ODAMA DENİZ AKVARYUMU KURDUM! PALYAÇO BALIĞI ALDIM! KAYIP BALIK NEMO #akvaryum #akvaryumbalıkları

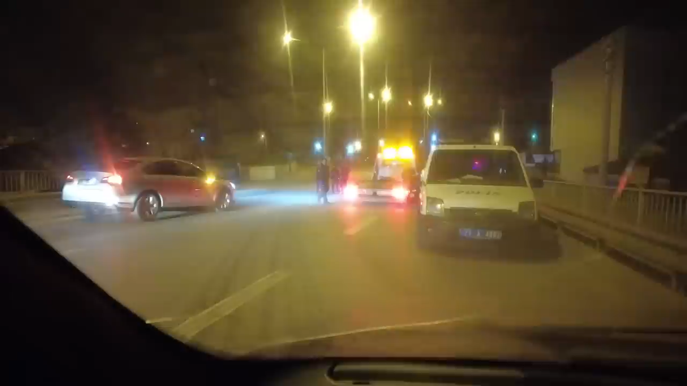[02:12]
Polislere haber verdim de peşine düşüyorlar. Adam çevirmeyi gördüğü anda döndü. Yani U dönüş yaptı ani frenle. Üstüme öyle bir geliyor ki şerefsiz. Neyse hadi biz evimize devam. Oğlum ne macera yaşadık gece gece ya.